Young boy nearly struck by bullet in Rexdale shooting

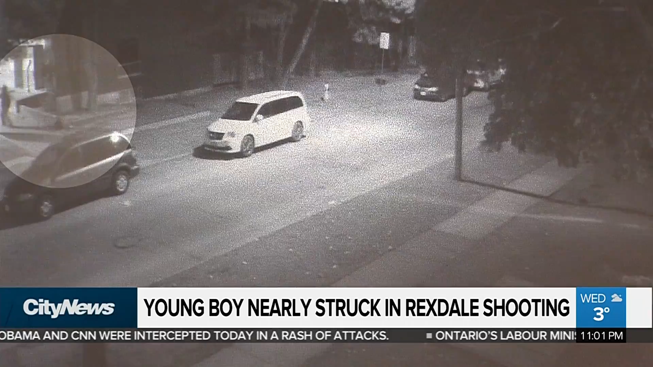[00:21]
It was a deeply disturbing and terrifying incident that was caught on security camera. You can see one male walking across the street then a little boy running across. Just then a male figure gets out of a white SUV and immediately starts blasting a gun seemingly directly at the boy.